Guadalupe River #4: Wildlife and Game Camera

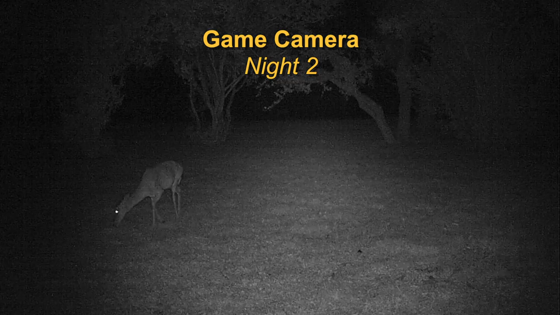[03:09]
the second night I put the camera in a grove of persimmon trees wow white-tailed deer were everywhere
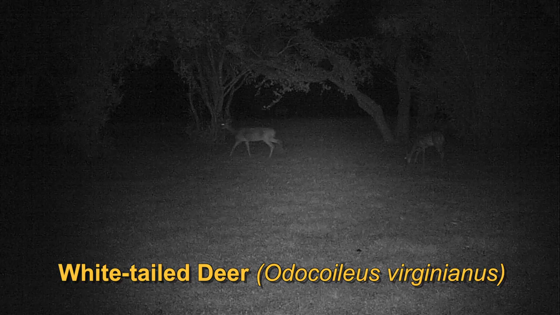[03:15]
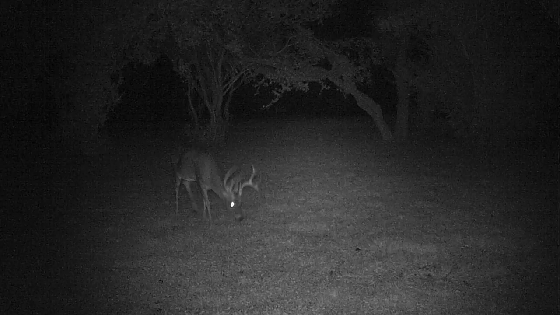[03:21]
the third night I set up the camera in the underbrush on
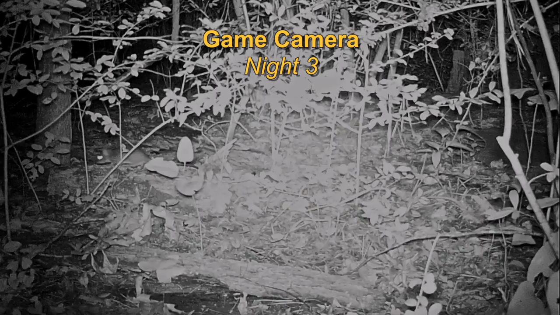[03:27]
the trail to the river skunk possum and wood rats were busy all night long
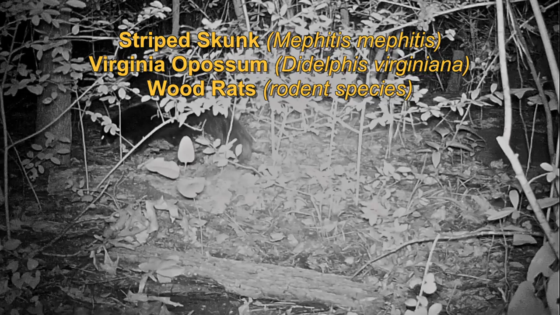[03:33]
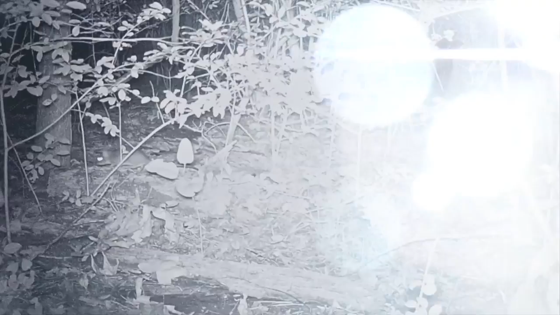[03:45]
there were plenty of insects but thank goodness few mosquitoes